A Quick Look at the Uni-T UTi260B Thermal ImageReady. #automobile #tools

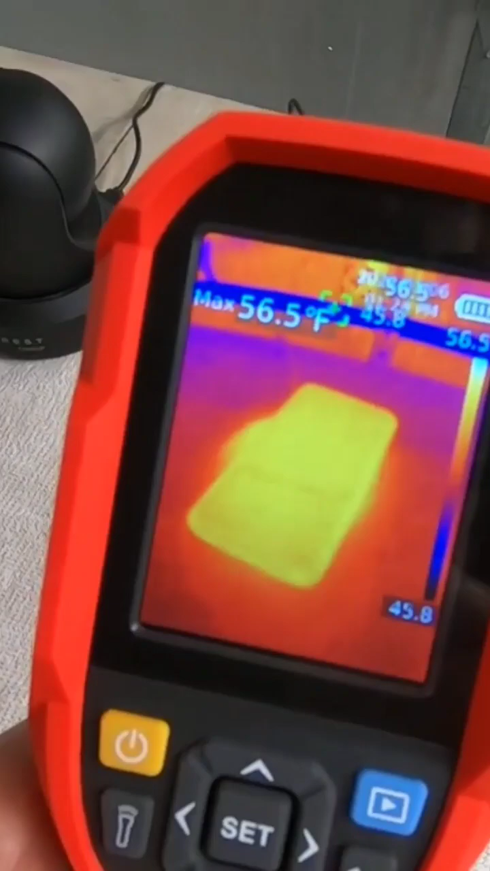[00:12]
On screen: max 56.5°F
this is at detecting heat now before we go to the settings of this
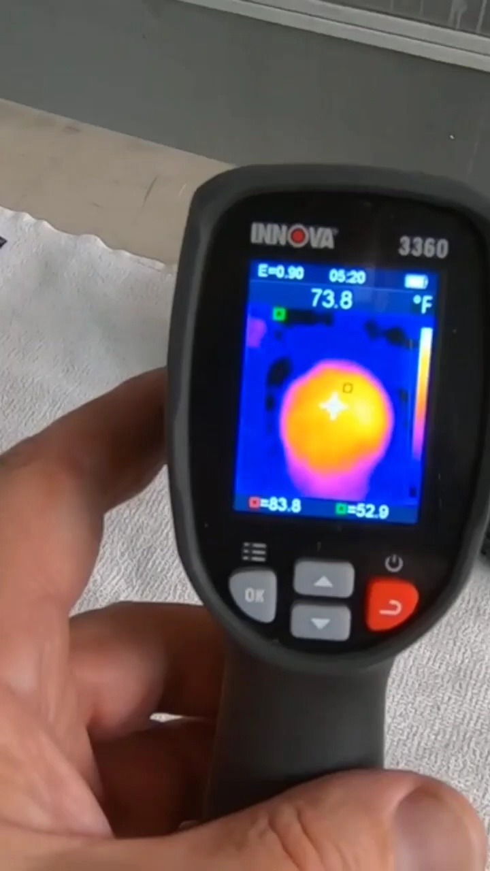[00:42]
On screen: spot 73.8°F
there's the phone the phone's hardly detectable that's where the thermal sensitivity comes in
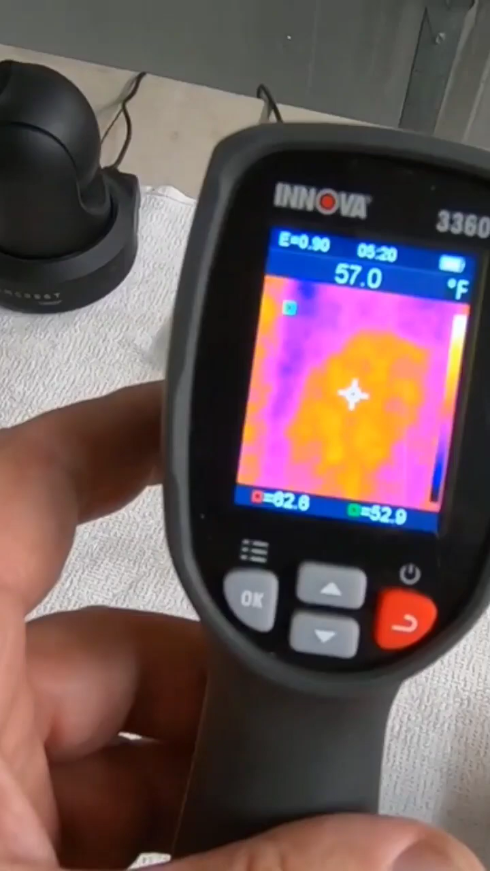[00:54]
On screen: spot 57.0°F
the camera's hot enough to where it's able to to pick it up no problem